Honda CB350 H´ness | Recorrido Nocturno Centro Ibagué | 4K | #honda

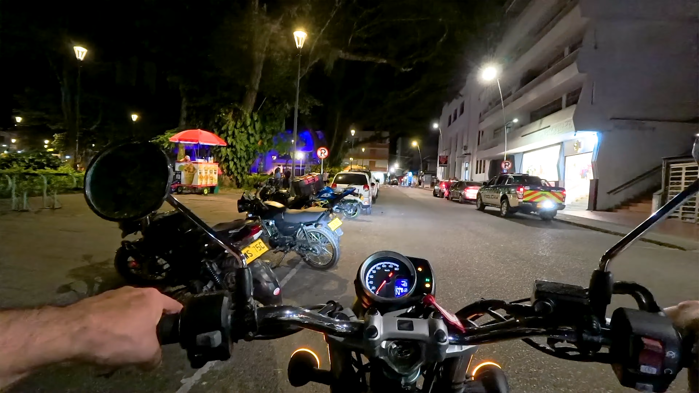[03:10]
Uy, traté de arrancar y se apagó, pero es porque estaba la pata extendida. Bueno, está bien, estos mecanismos de seguridad, primera vez que me pasa.
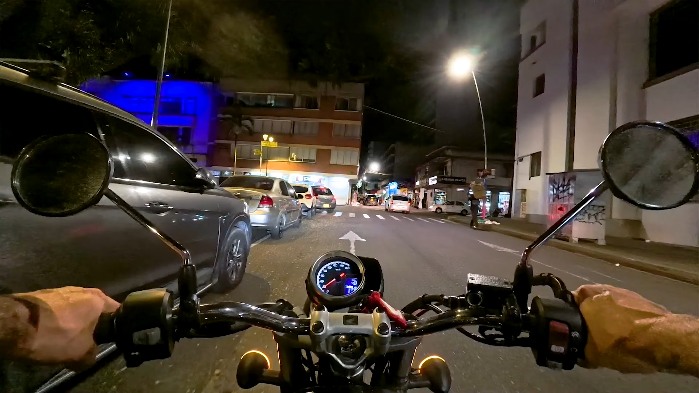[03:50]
Vamos a dar un recorrido por el centro de Ibagué de noche. Vamos por la carrera tercera.